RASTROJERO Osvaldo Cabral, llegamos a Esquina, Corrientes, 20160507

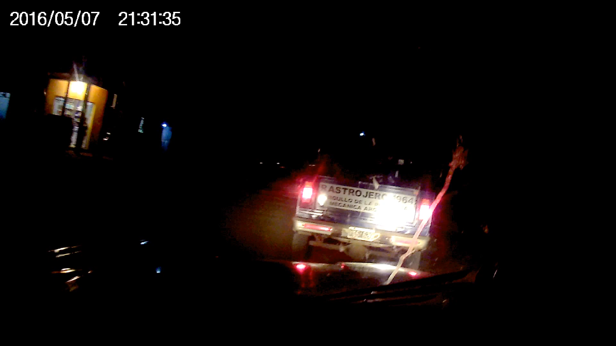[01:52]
No sé si será de Nuestra Señora de La Paz o de Nuestra Señora de Luján No tengo idea Yo estoy perdido a esta altura del viaje 650 kilómetros hemos hecho aproximadamente, ¿eh? Nos detenemos acá